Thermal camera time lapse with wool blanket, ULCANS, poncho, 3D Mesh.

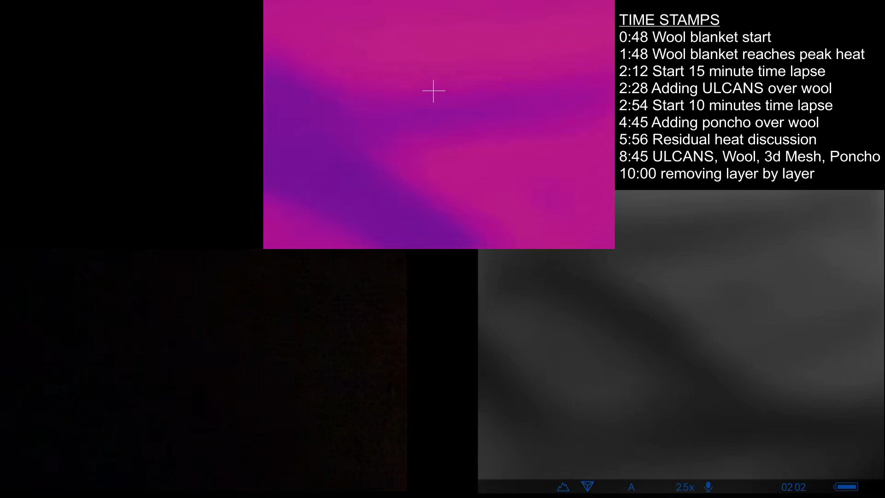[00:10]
All right, so here we have the new assistant. And this is a 100% wool blanket.
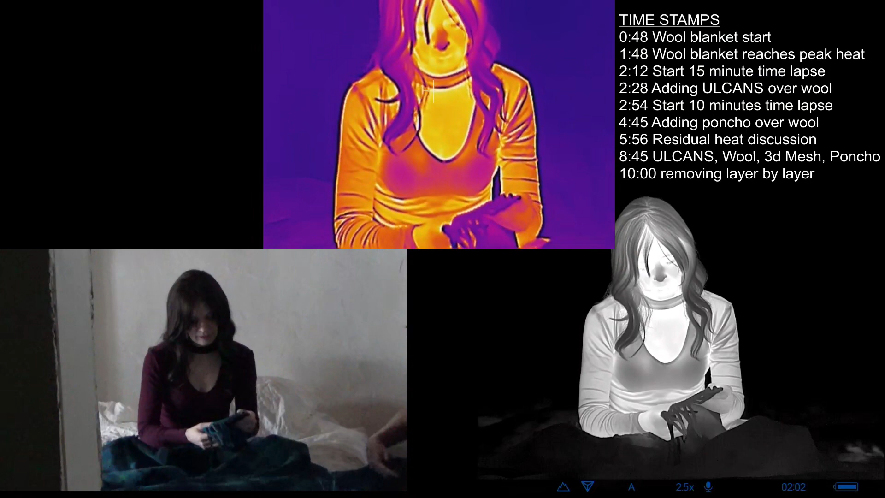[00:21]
Yeah, it's a tag says Pendleton 100% virgin wool. Pure virgin wool. There we go.
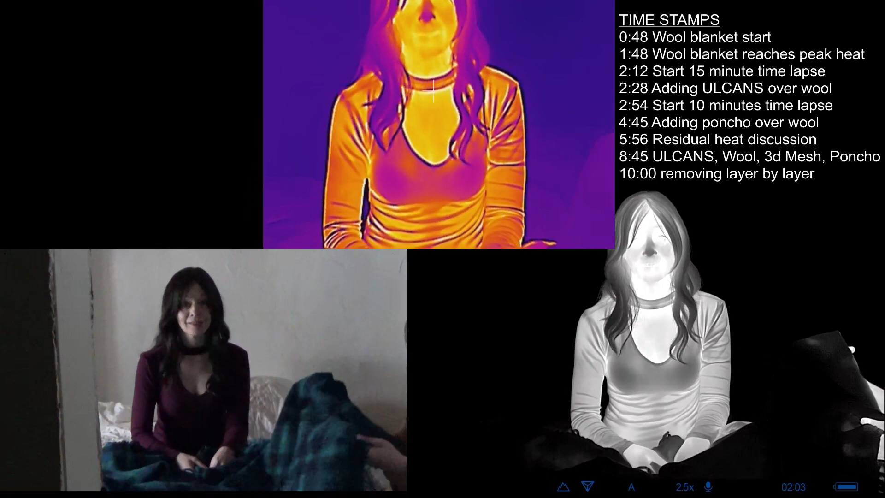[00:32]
So this is for all of you who wanted to know how a wool blanket did and over time. So we're going to do a little bit of time lapse. And yeah. I'm going to take a nap.
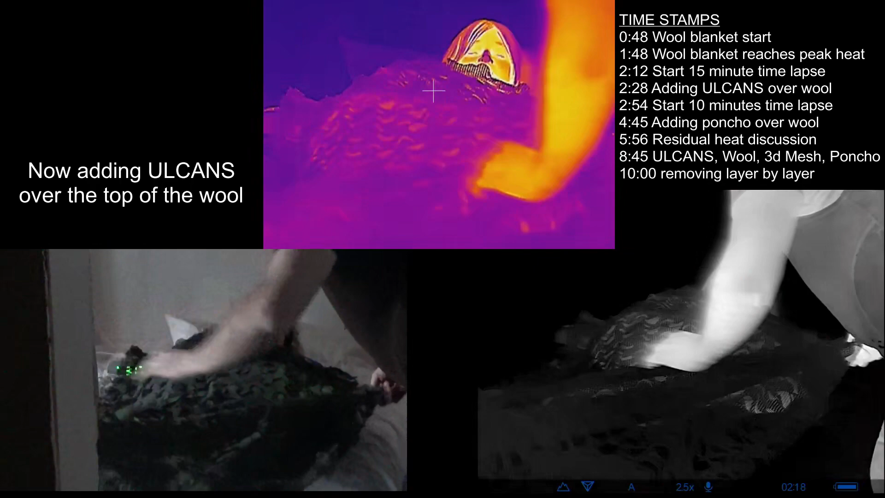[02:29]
Just curious. So it's been about 15 minutes. Okay.
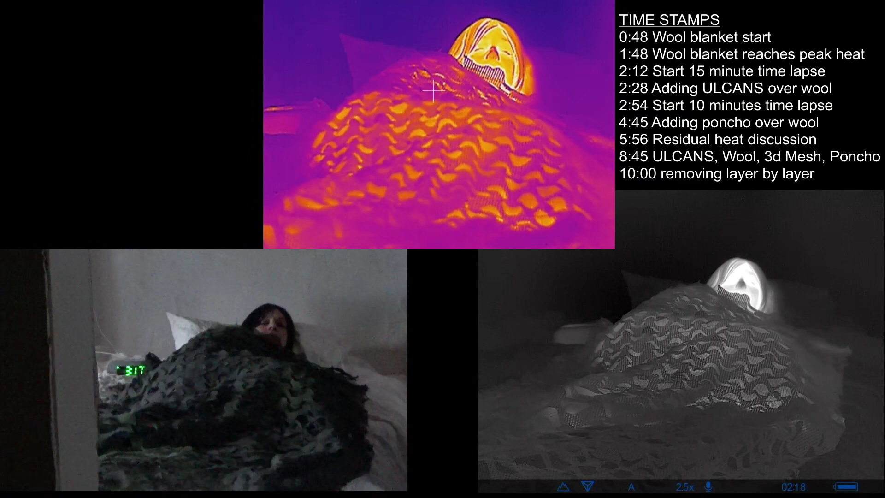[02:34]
Um, so the wool blanket should have plenty of time to heat up. and now I'm just throwing a layer of old cans on as a
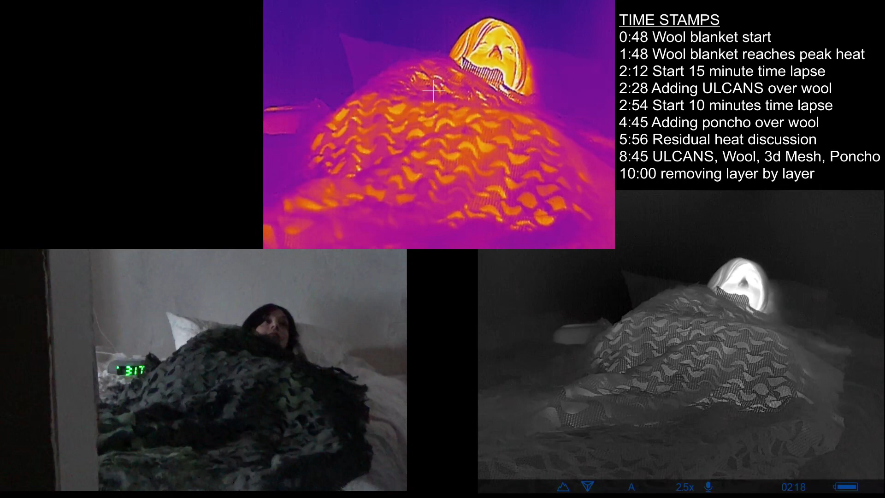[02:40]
yeah it's already warmed up let's see what happens you still doing okay still recording thank you
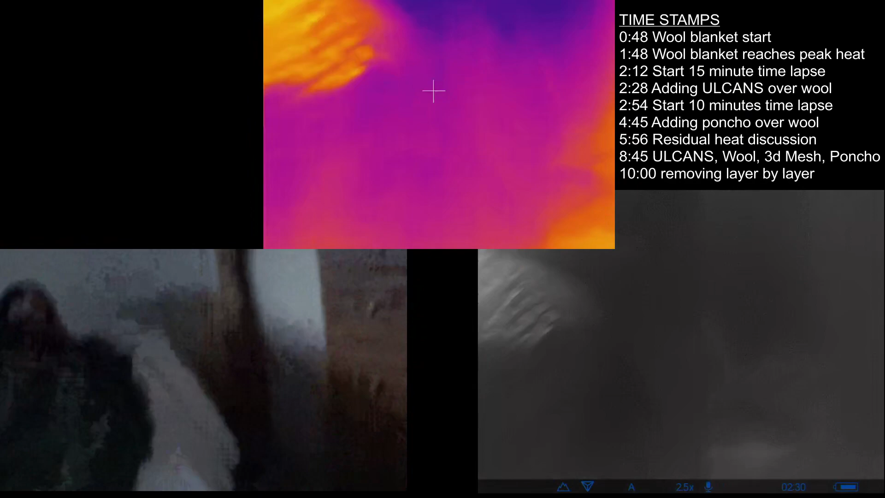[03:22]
that is almost a half an hour about 15 minutes with just the wall and then about another 10 to 11 with so let me see how close I can get the thermals
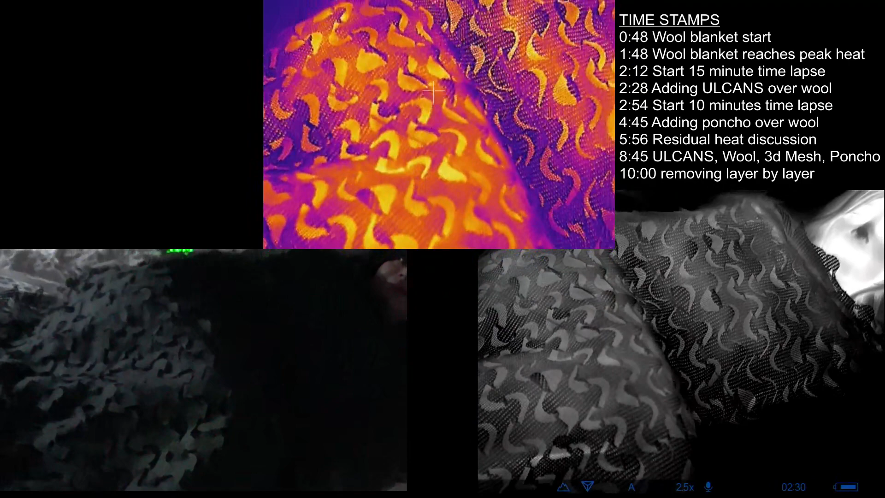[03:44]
that's a really really cool effect
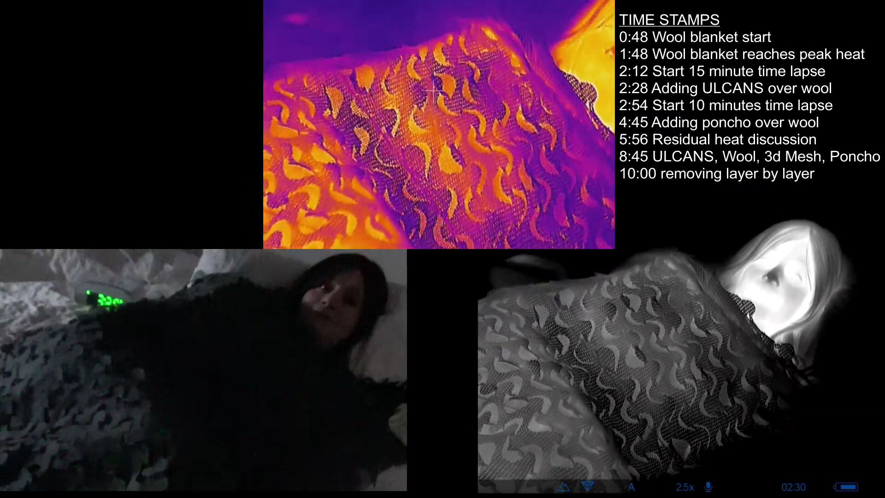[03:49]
am I hot oh yeah
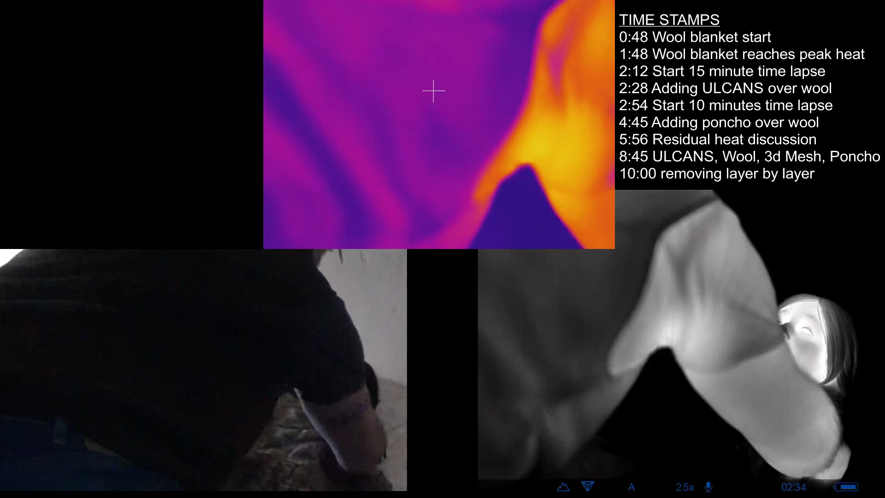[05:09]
curious how long it would take for this material with a little blanket under it to heat up
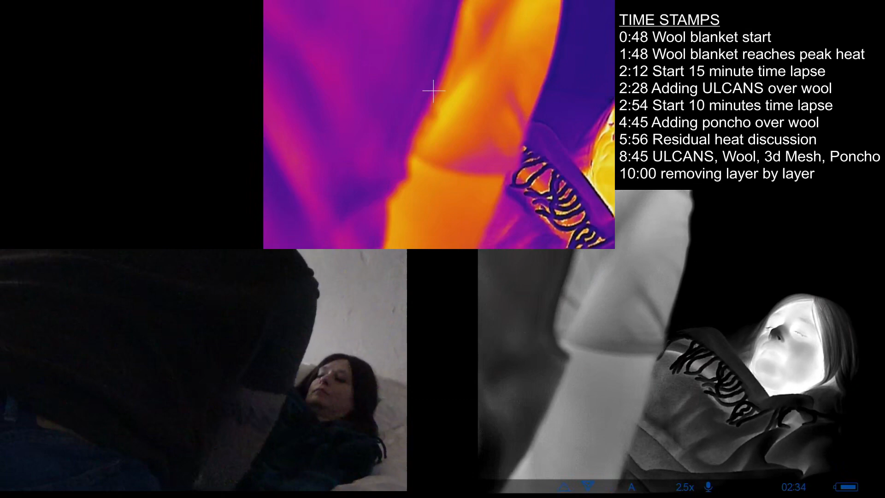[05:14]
i don't see that i'm very comfortable no don't move it's okay i got this it's also very cold in this room so as many layers as you want to put on yeah sorry about that get that on camera there real quick it's an arcturus real tree edge so that's the poncho that's currently there
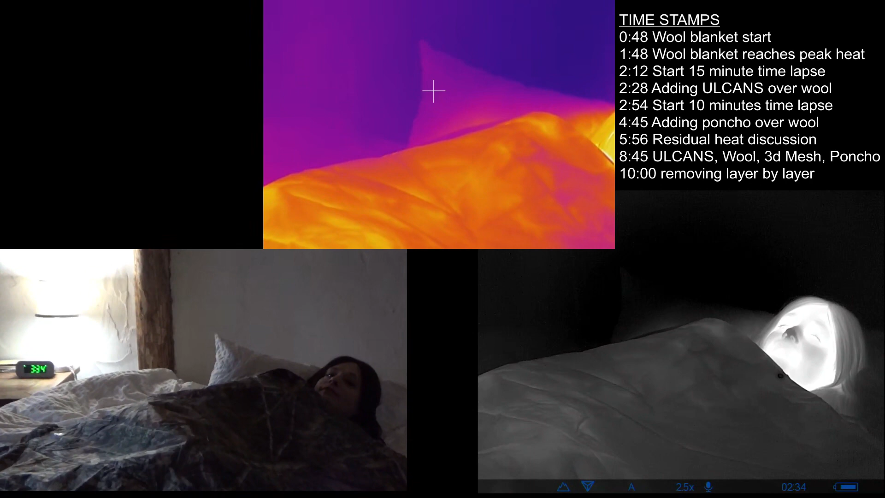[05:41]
interesting the the heat where my arms were in contact with the blanket is showing oh really yeah still over there
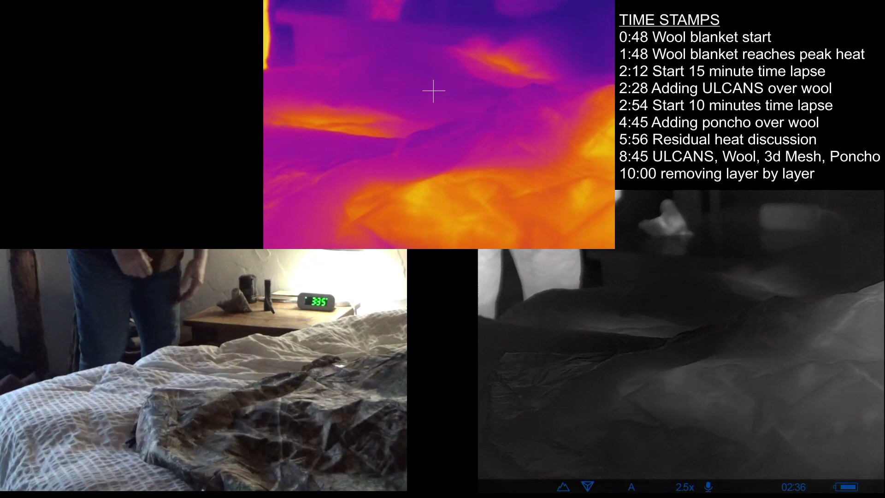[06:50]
the ambient temperature is um the longer heat signature seems to last because it takes that much longer for the residual heat to approach ambient it's probably still there it is it's so cold yeah where i where i leaned on my elbows right there it's still showing like i'm still leaning on it
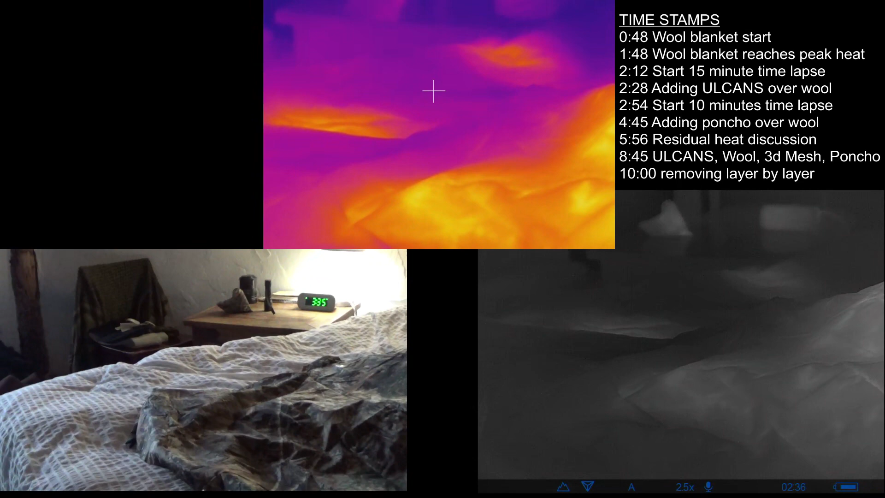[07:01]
and now the poncho is starting to heat up there we go i can definitely see your core a little bit of an outline
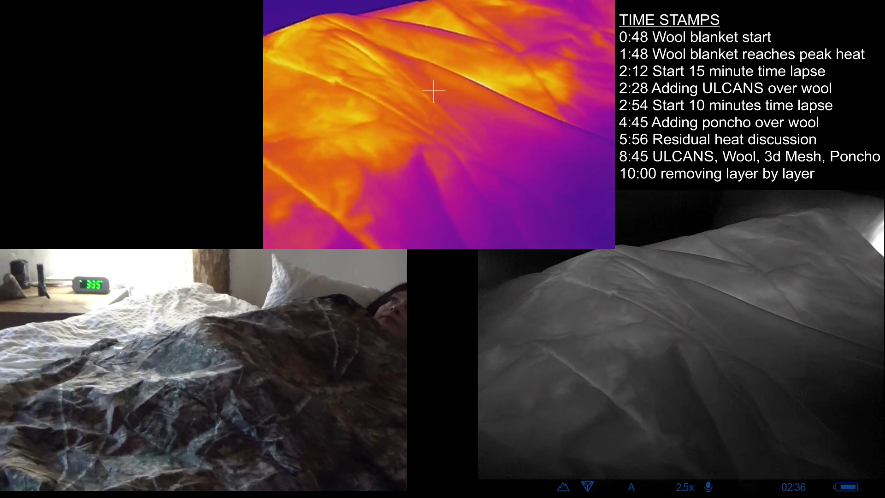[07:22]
what it reminds me of is a there was a video of an apache helicopter with two u.s soldiers on the ground and one was underneath the tarp um and the other was underneath a like a space blanket type material um and what the apache could see of the two soldiers is about what this is showing it's about that level of signature you can basically see the heat right here and see the heat right here